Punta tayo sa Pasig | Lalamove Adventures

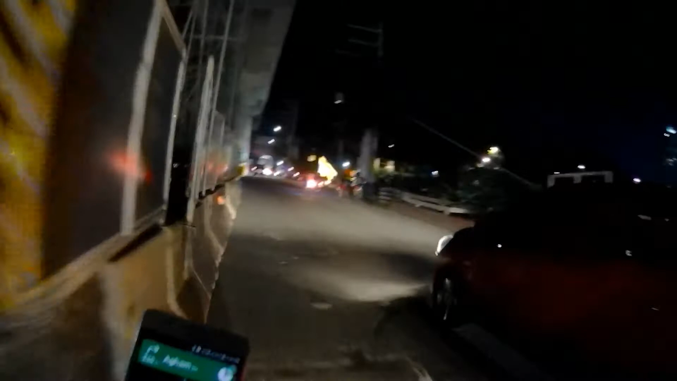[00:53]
Tayo sa North Avenue sa Vertis.
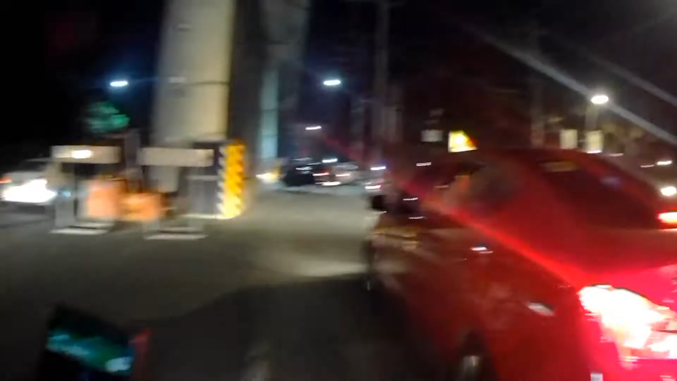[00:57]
Kaya alam mo, talagang gusto ko sa mahagip ng camera kasi namimiss ko na yung Vertis eh.
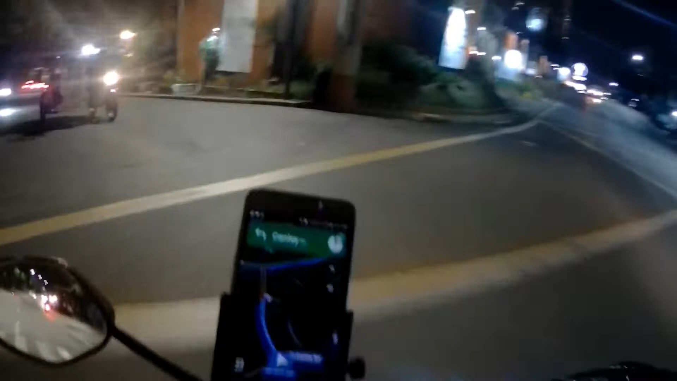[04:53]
Hindi ka napansin na iligo na pala siya. Wala mo, sudden turn. Wow! English! Sudden turn!
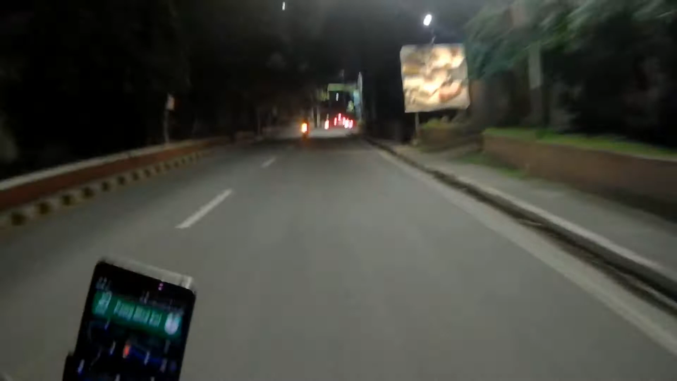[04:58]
Father, father! What's up?
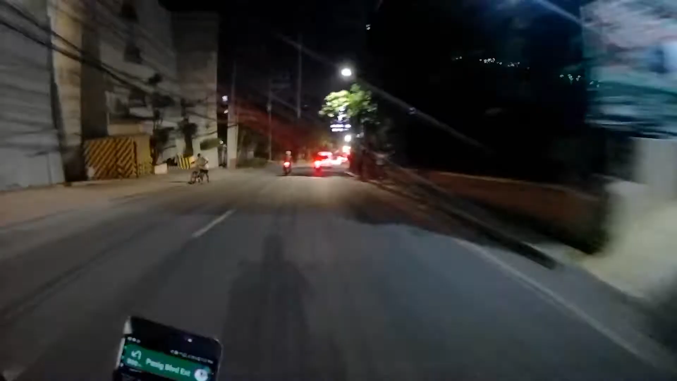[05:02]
What's up, dude?
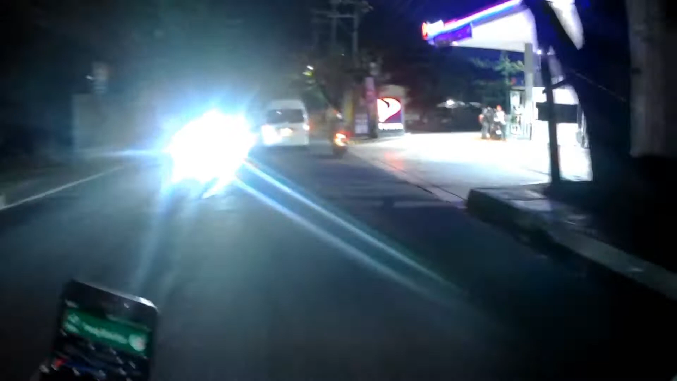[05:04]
What's wrong with you people? Oh yeah. Nandito na tayo sa C5. Makakaliwa na tayo papuntang Pasig. Papuntang si Raymundo. Sabi ko sure yung si Raymundo yun. Nagkita-kita tayo mga ton.